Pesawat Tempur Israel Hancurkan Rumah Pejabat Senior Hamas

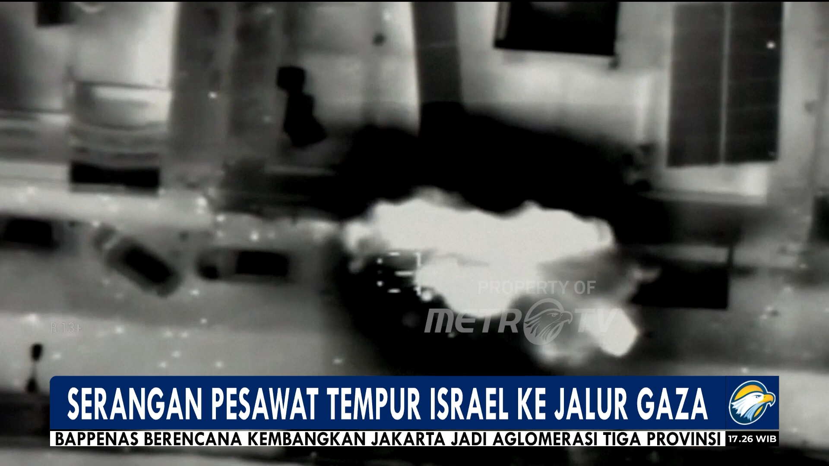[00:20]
Selanjutnya, pesawat tempur Israel meluncurkan roket ke sejumlah bangunan dan lokasi di jalur Gaza. Lembaga Bantuan Internasional memperingatkan akan meningkatnya angka kematian di Gaza mengingat wilayah tersebut kehabisan pasokan bahan pangan dan medis di tengah blokade militer Israel.
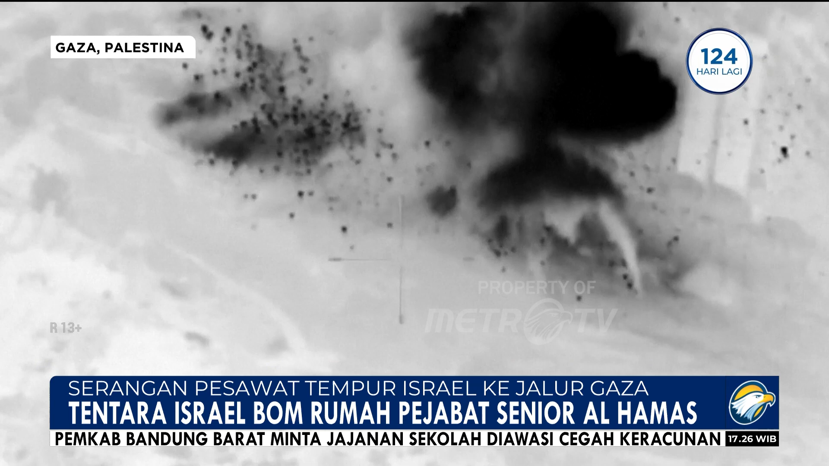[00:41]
Perang Israel Hamas mengakibatkan ada sedikitnya 2.300 jiwa meninggal dunia di kedua belah pihak.